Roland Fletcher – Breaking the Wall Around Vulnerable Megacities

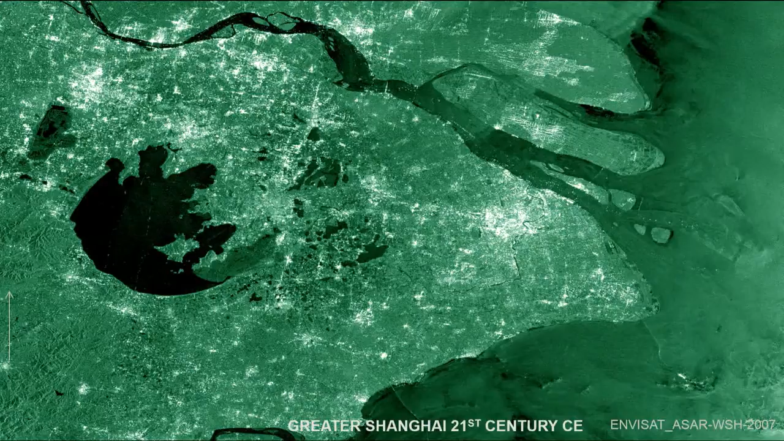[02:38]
out far to the west and consuming great old Chinese cities like Suchao.
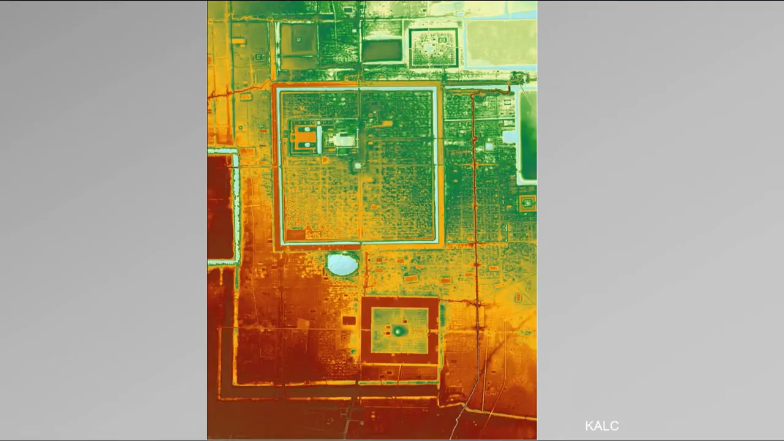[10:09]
From our recent work, a LIDAR survey in 2012, looking at the area hidden under the forest in the center of Angkor, we have been able to identify this immensely elaborate grid pattern.
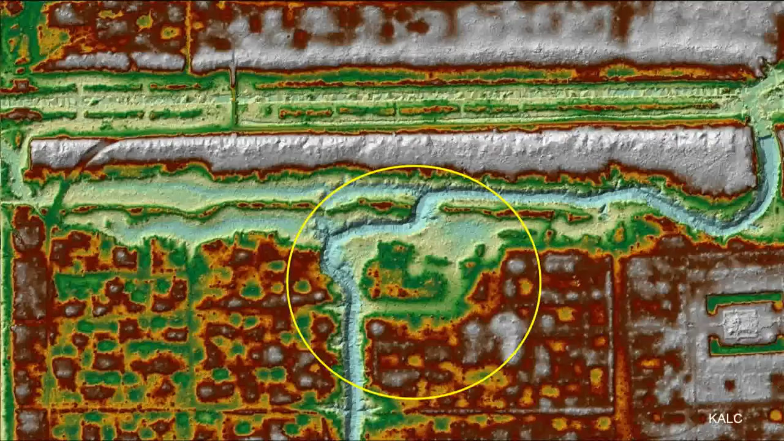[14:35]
we can see from the lidar the immense damage from water flow. You can see here how the water has simply gouged away great portions of the landscape.